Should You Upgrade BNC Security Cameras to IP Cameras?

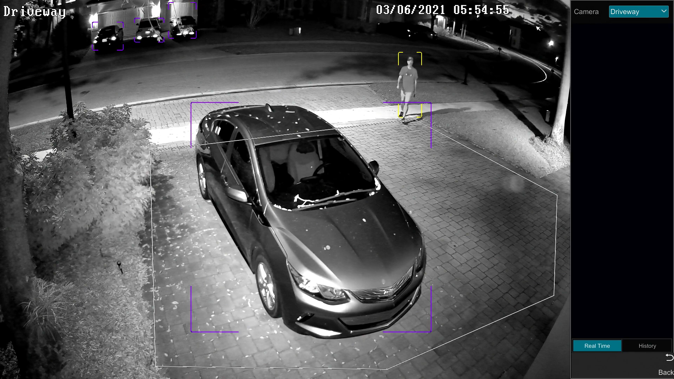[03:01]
So there's a lot of false positives but with the AI software there's there's there's little or no false positives. The human detection that I've been testing out here at my house, I set up an intrusion zone out front to detect when people enter my yard and my driveway late